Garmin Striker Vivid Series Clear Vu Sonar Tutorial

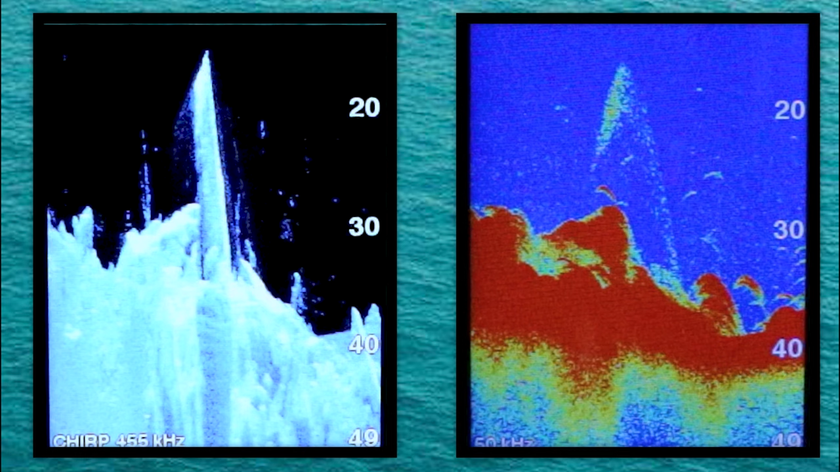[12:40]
And it's this target separation clarity that allows Clearview to give you the advantage on the water. Let's pause our sonar right here and look at this open water image.
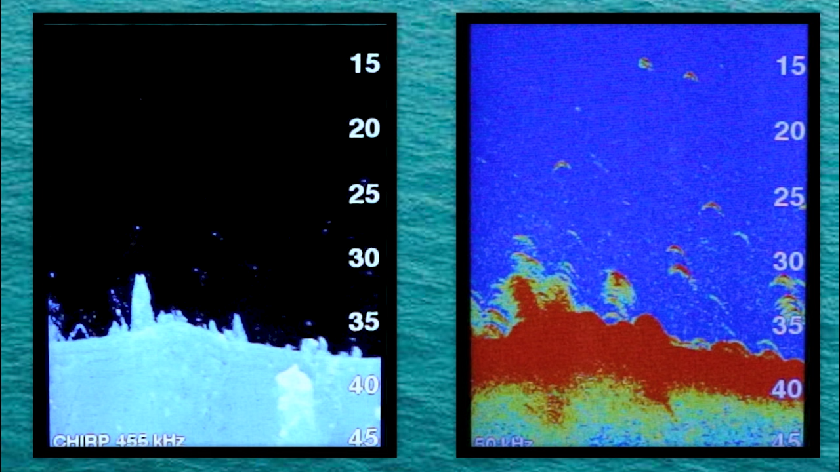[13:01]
Here it's pretty obvious that both screens are showing good returns for these suspended fish. And in this instance, both sonars would probably be able to help you get on those fish. However, it does appear the Clearview Sonar does separate those fish returns out from the background noise a little bit better.
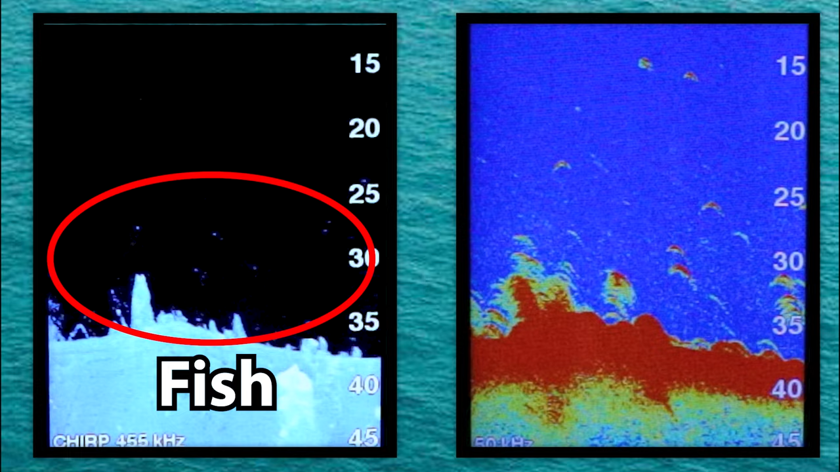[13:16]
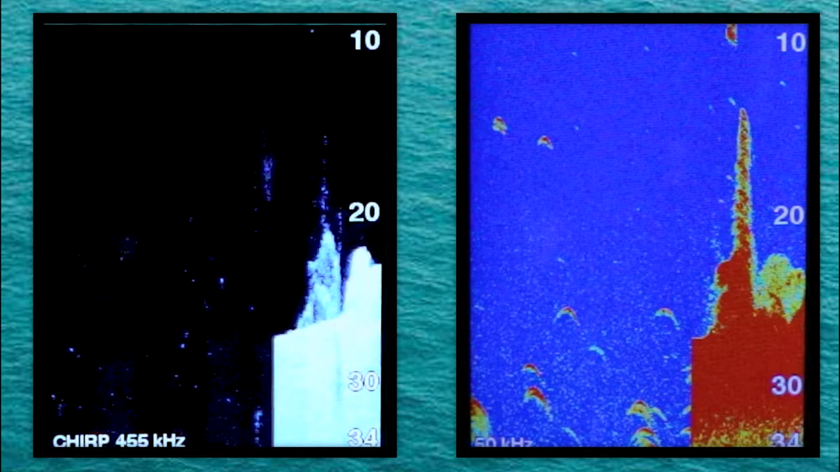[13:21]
Let's pause the sonar right here. Here I can see what appears to be a fish on the traditional sonar. But if we look at the Clearview, we can see that this is actually two fish.
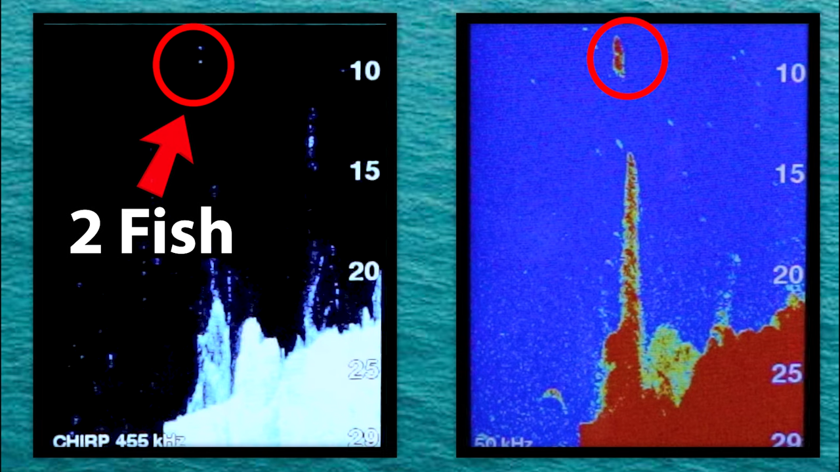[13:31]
You can also see there's other fish here hanging out on top of and within these weeds.
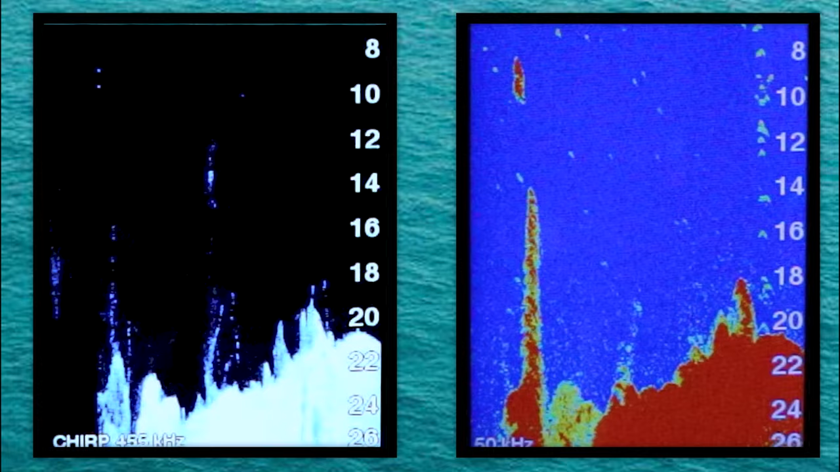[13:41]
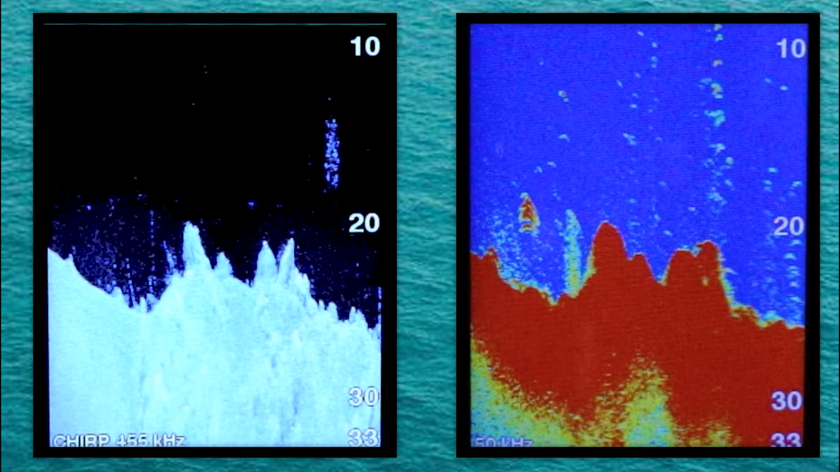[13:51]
Let's pause the sonar again here.
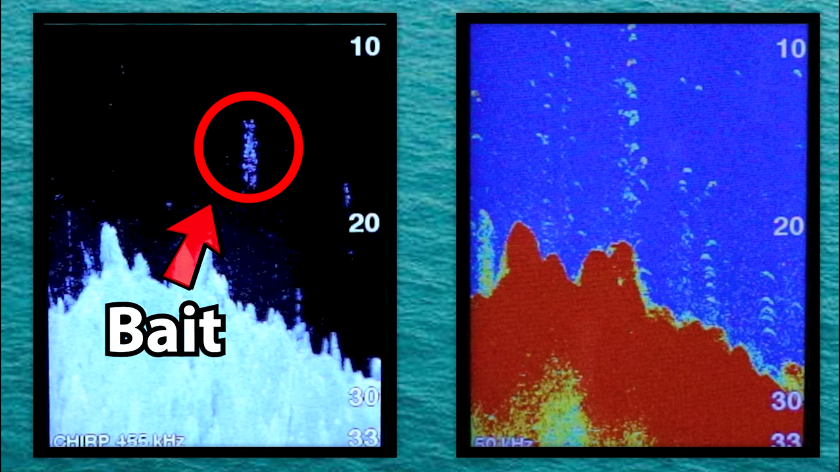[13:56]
You can see how well that bait ball shows up on the Clearview sonar compared to the traditional sonar. Wow, that was a lot of information.